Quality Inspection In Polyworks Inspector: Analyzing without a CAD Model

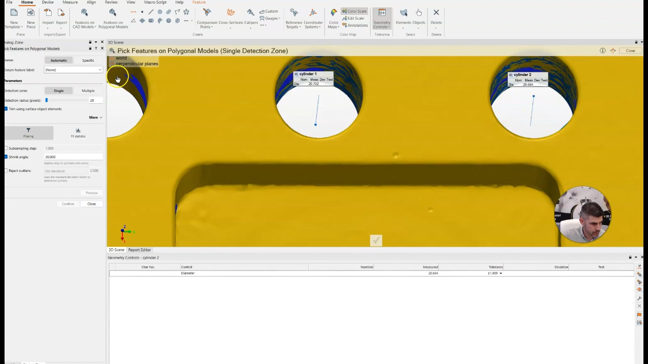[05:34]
so i've now created these first three cylinders and i'm going to go ahead and do this for the rest of the cylinders all
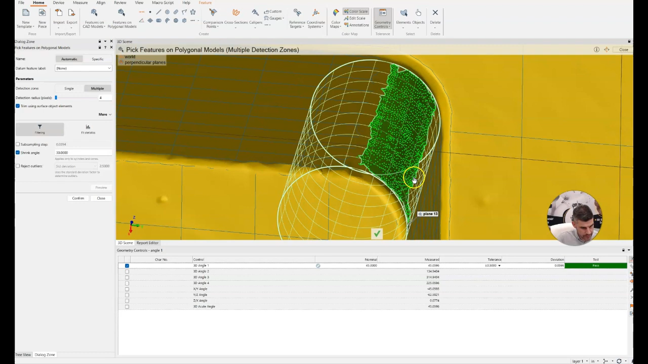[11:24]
and so you can see it does a best fit cylinder kind of fits it there it just selects the radius so we know it's actually all these little bright green are the the data points it's collecting it looks like it's going to be a very good coverage so we're going to say